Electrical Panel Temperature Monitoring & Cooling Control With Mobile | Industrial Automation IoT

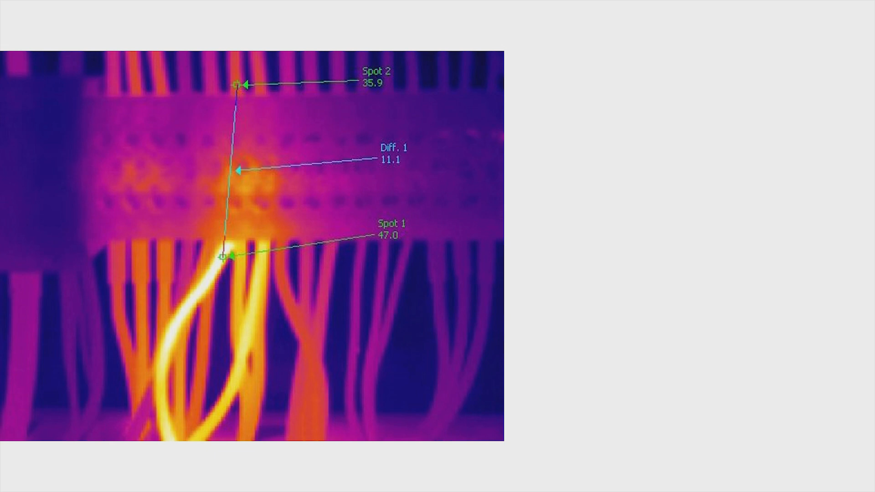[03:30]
के लिए मैंने क्या किया है अगर मालो कि जैसे ही कोई wire जलती है या temperature हाई हो जाता है तो वो data भेजेगा हमारे node MCU याने कि हमारे micro controller को जिसके साथ
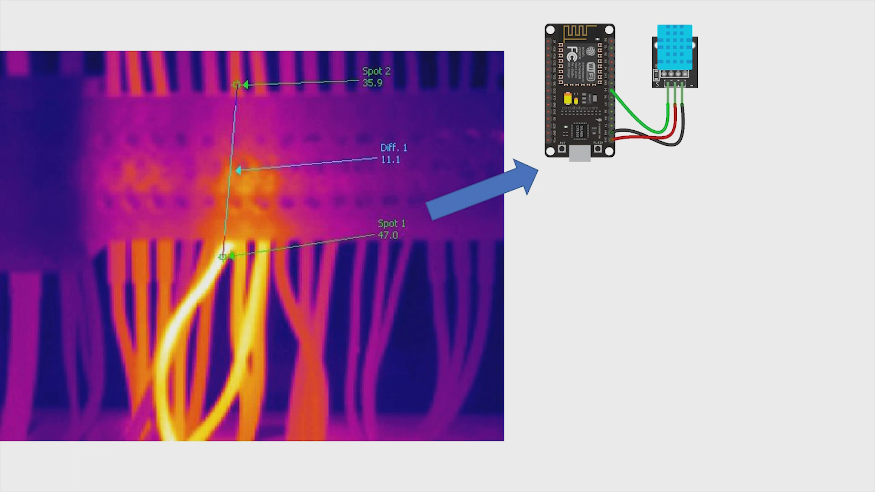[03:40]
में लगा हो रहा था DST 11 ये क्या करेगा ये हमार
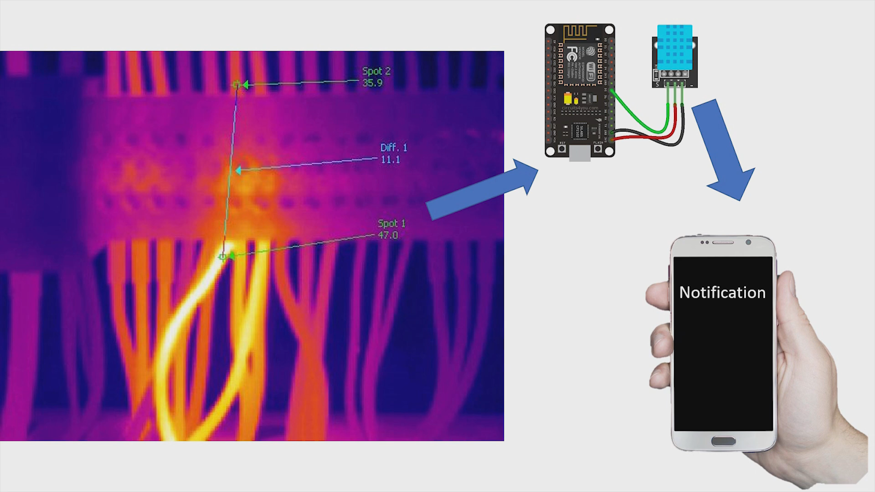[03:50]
मिल जाता है कि हम हमारे systems को बचा सकता है तो ये पूरा system कैसे काम करता है तो